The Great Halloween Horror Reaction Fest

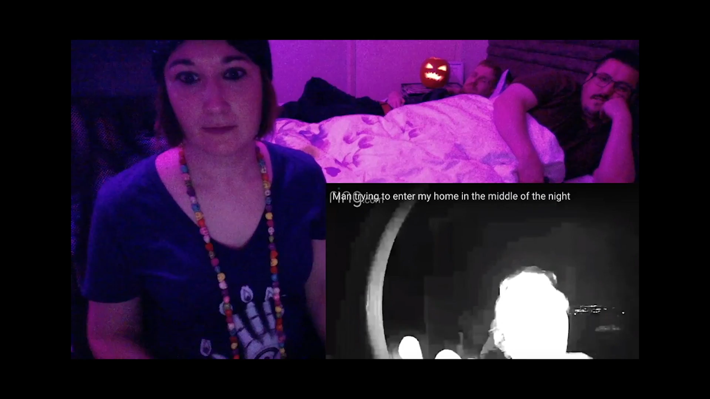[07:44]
He looks like he's trying to knock on a door, like, over there somewhere as well. I wonder what... Is it drugs? Yeah, I think he's looks just... Looks like drugs. Just pissed or... Oh, yeah, probably. It reminds me of when I accidentally wandered into the wrong house and I was trying to go to my friend Nathan's, and he lived on a, like,